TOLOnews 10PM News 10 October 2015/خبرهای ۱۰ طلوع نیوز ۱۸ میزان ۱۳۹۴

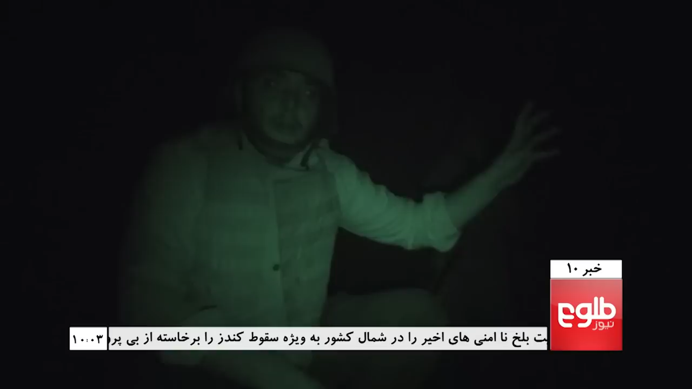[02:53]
بر فرازی ساختمان مشکوک پرچم طالبان بلند شده و در چهار طرف ما هم
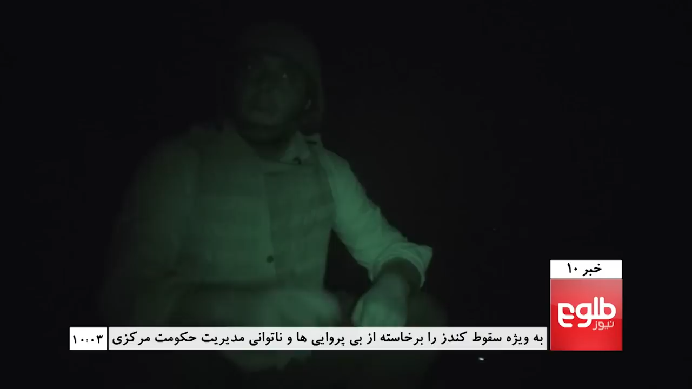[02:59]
پرچمه طالبان برخانه ها برفراشته شده و نیروهای دولتی
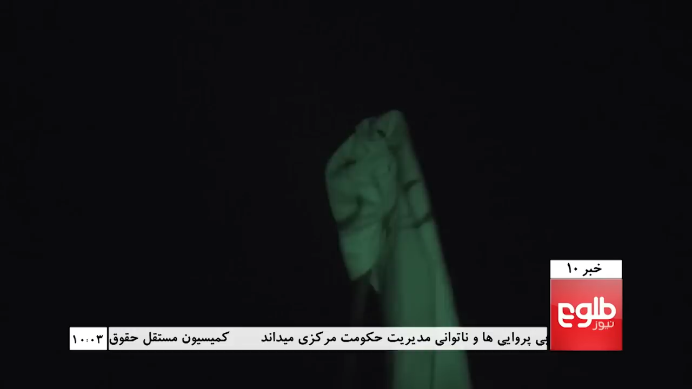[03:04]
تلاش دارند تا این بخش از وجود مخالفان مسئله دولت پاکسازی کند این بخش در واقع نقطه مرکزی مخالفان